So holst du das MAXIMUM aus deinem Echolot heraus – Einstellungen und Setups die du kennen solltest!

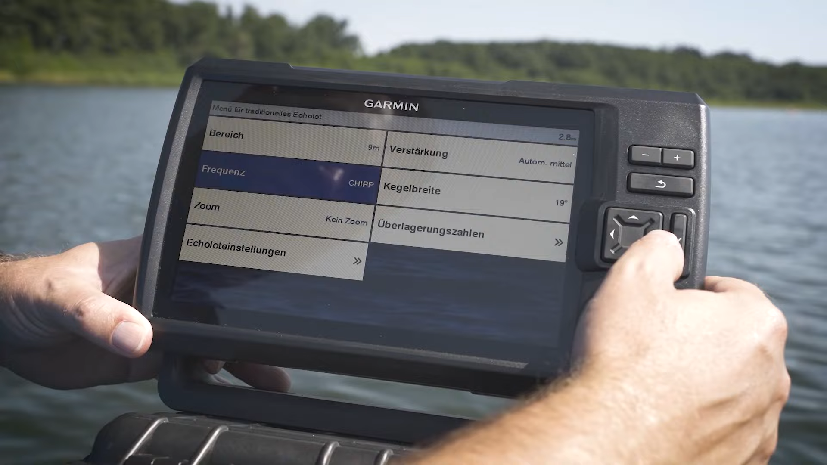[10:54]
Aber wir bleiben bei meinem Favoriten, blau. Die Frequenz haben wir hier auf Chirp gewählt. Das ist eine perfekte Einstellung. Das ist immer, sag ich mal, ein guter Kompromiss aus einem möglichst großen Geberkegel, der weite Tiefen erreicht und einem sehr kleinen Geberkegel und einer sehr hohen Frequenz, die ein möglichst scharfes, gutes Bild darstellt. Kann man auf Chirp lassen.
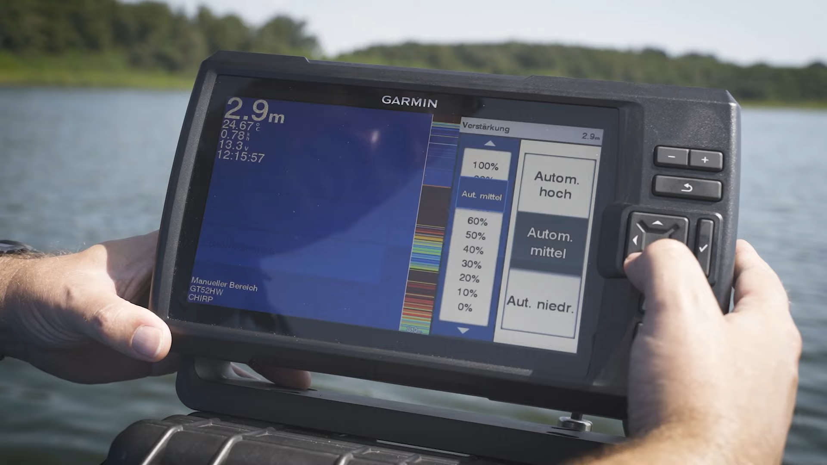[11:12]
On screen: depth 2.9 m
In den tieferen Einstellungen, auch hier die Verstärkung, haben wir nochmal die Möglichkeit anzupassen. Wenn wir ein sehr trübes Wasser haben, haben wir unseren Verstärkungswert. In der Automatik funktioniert es sehr gut. Braucht man eigentlich nicht viel machen. Wenn das Bild halt durch die Sprungschicht, sag ich mal, hier stört, ist, man da versucht nochmal ein bisschen durchzugucken.
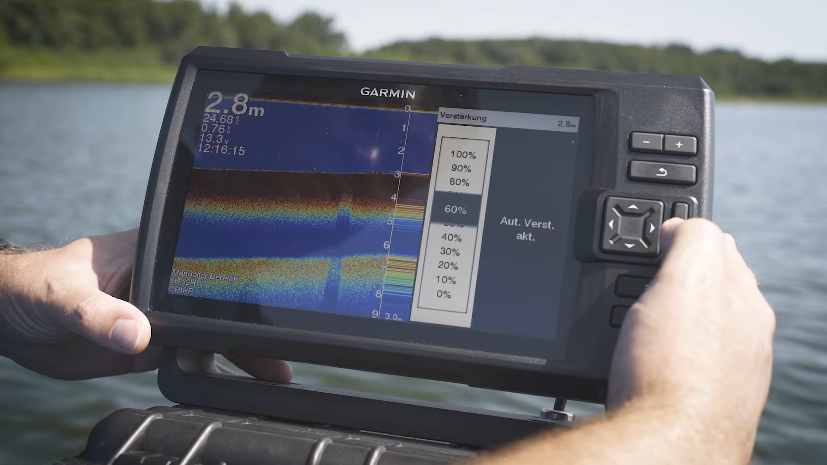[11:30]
Gerade jetzt halt im Sommer haben wir ja die Sprungschicht, die eventuell bei tieferen Gewässern das Echolubbild stört, kann man die damit halt ein bisschen rausfiltern. Dann gehen wir einfach mit dem Verstärkungswert ein bisschen runter. Ihr seht, es gehen Signale weg. Und man behält ein klareres Bild. Aber Obacht, umso weiter ihr mit der Verstärkung halt runter geht, umso mehr Informationen gehen euch am Ende auch flöten. Daher, mit der Automatik fahrt ihr sehr gut.
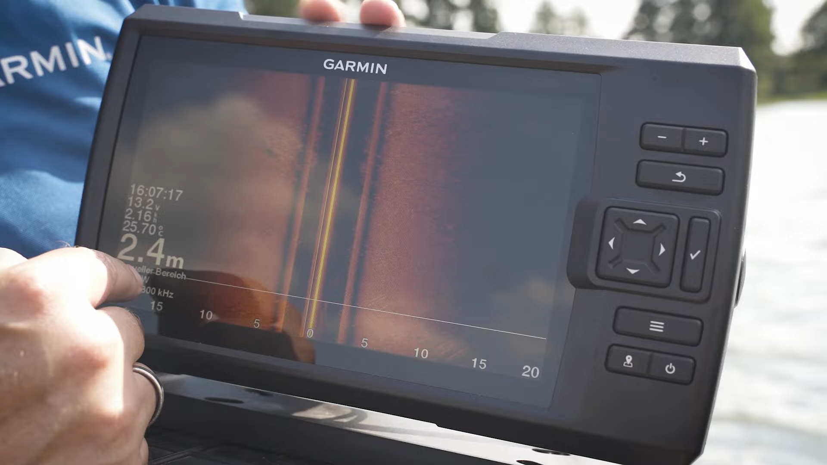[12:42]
On screen: depth 2.4 m
Wenn wir uns das Bild mal angucken, wir haben ja hier auch unseren Bereich. Zum Bereich ist halt zu sagen, dass wir immer einstellen können, Wassertiefe plus etwa 20 Meter.
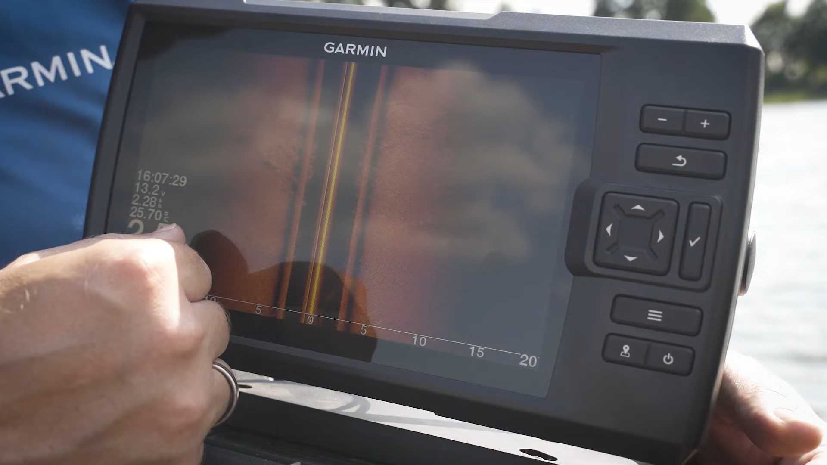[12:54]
Also wenn wir 5 Meter Wassertiefe haben, können wir in den Bereich 20, 25 Meter einstellen. Je nachdem, wie trübe Grad das Gewässer ist. Da muss man mal ein bisschen beobachten, wenn das Bild nach hinten raus dunkel wird, bringt es euch nichts. Wenn ihr den Bereich sehr groß stellt, dann drängt ihr nur den guten, sichtbaren Bereich auf einen engen Raum. Ziele gehen euch verloren. Das ist nicht so optimal. Zum Fahren ganz wichtig, immer schön beim Sideview einen geraden Kurs fahren.
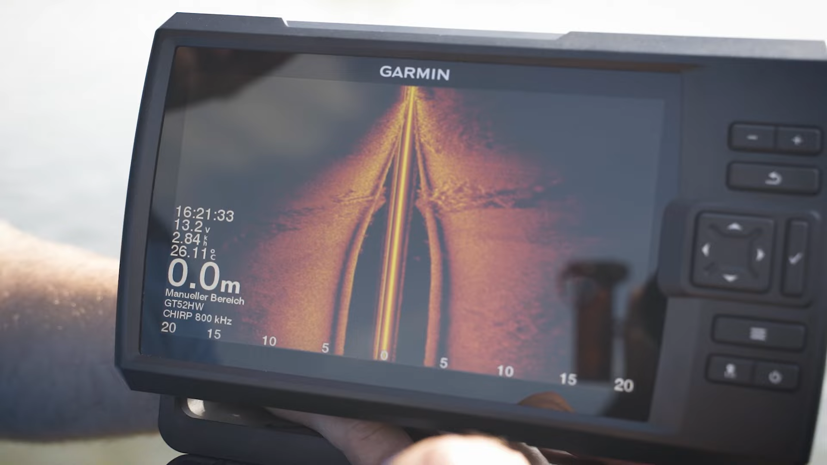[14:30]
On screen: depth 0.0 m, water 26.11°C
seht ihr, unser Bild wird etwas heller. Wir können Ziele in der Distanz nochmal weiter vorheben. Hier ein bisschen mit Spielen probieren. Ziele können wir euch auch schnell überblenden. Hier werden wir jetzt von der Darstellung viel zu hell. Ihr habt viel zu viel Gas, unser Bild überblendet. Ihr würdet keine Strukturen erkennen, keine Fische erkennen.
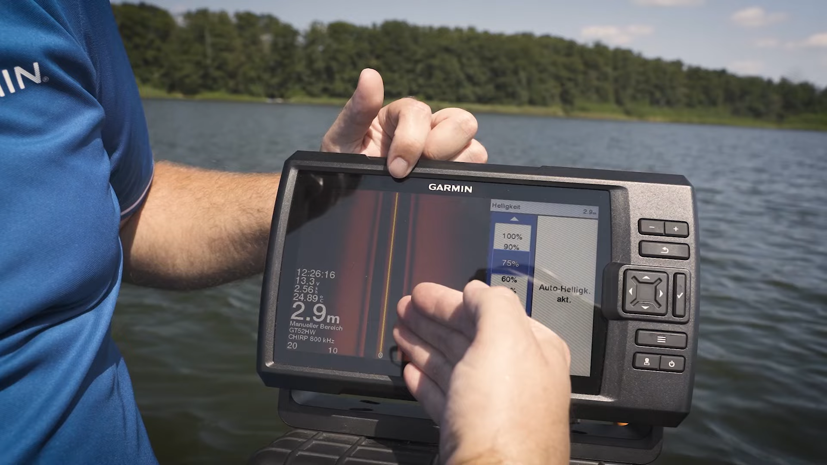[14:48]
On screen: depth 2.9 m
Von daher gehen wir mal so runter aus der Erfahrung heraus. Werte so zwischen 70 und 75 Prozent sind da ganz gut. Als Gegenspieler für die Helligkeit, unser Kontrast.
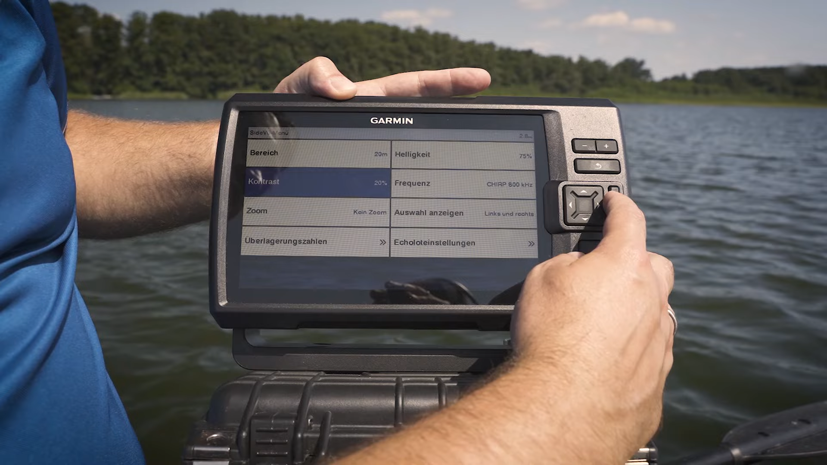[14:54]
Wie es jeder so kennt, den Kontrast, der stellt nochmal ein, wie klar sich Ziele abgrenzen.
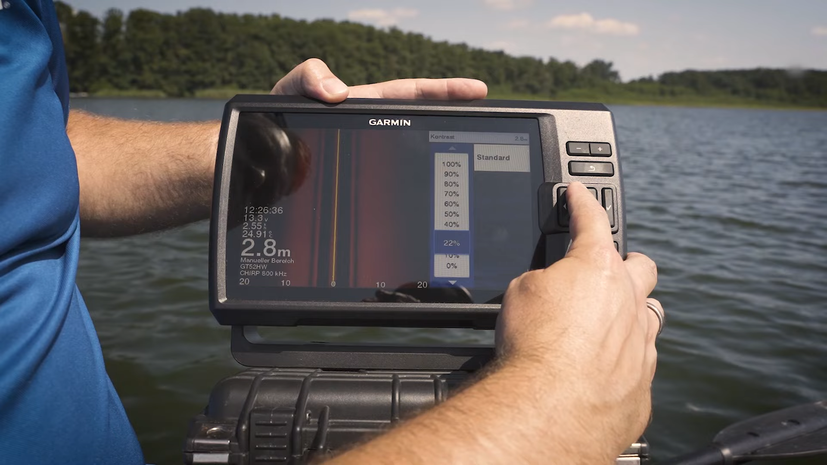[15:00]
On screen: depth 2.8 m
Hier kann man im Verhältnis zur Helligkeit nochmal ein bisschen höher gehen. Dann würden sich halt Fische, die in der Wassersäule stehen, die im Übergrund stehen, nochmal ein bisschen klarer abgrenzen.
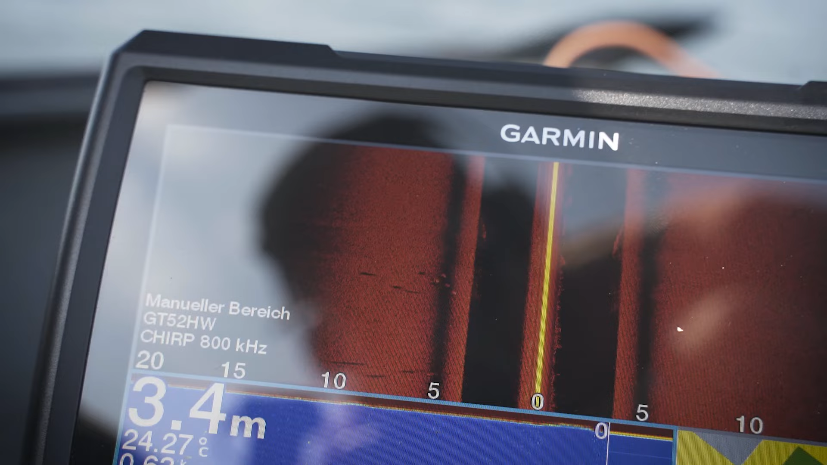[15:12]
On screen: depth 3.4 m, water 24.27°C
Hier jetzt für unsere Verhältnisse heute am Gewässer fahren wir mit einem Prozentwert von 30 Prozent. Ganz gut, ganz klar muss man dazu auch immer sagen, nicht jeder Tag ist gleich. Einstellungen, gibt es immer Standard Einstellungen, gibt es immer automatische Einstellungen, die sehr gut passen. Wenn ihr mal versucht, euer Gerät so ein bisschen zu optimieren, in den Einstellungen anzupassen,
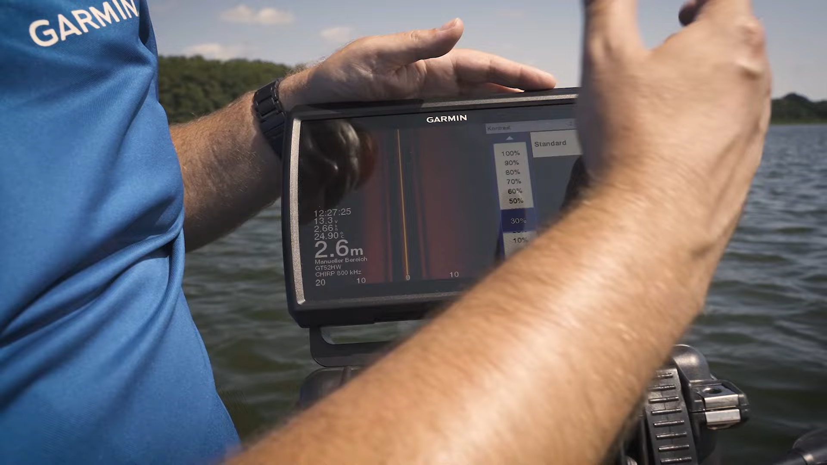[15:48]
On screen: depth 2.6 m
muss es halt auch so sein und muss euch auch bewusst sein, dass jeder Tag anders ist. Also auch ein Gewässertemperaturunterschied von 5 Grad kann sehr viel am Echolot Wild ausmachen. Wenn ihr Trübung des Gewässers habt, kann das sehr viel ausmachen.